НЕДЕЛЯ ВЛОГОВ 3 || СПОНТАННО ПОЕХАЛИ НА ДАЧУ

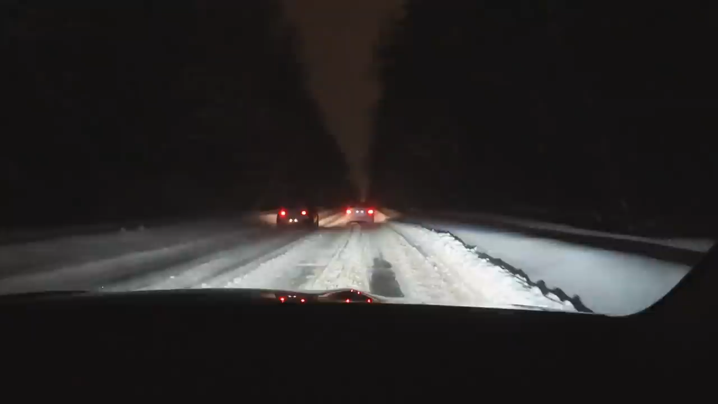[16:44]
А он еще не перестраивается. Ну, пусть едет по встречке. У них, видишь, дружба какая-то. Мы просто в шоке с этих людей. А потом плачут. Типа, почему мы в аварию попали? Да. Мы очень, очень аккуратно. Мы едем максимально медленно и как бы... Все на самом деле. Посмотрите, как красиво, как необычно.
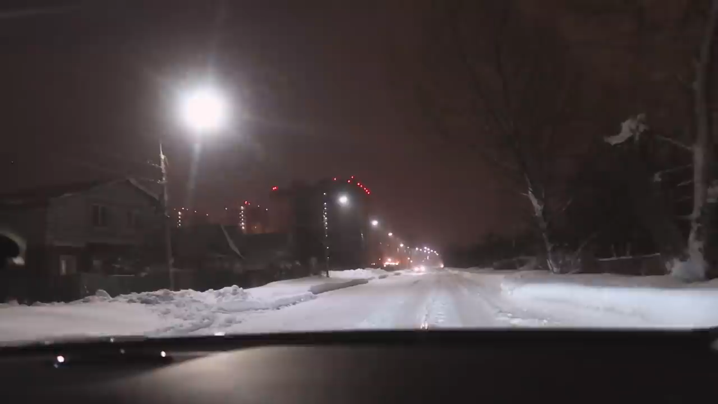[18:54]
Да, это на самом деле медведь. Ну, похоже, издалека, посмотри, что такое черное. Можно предположить, что там конь идет.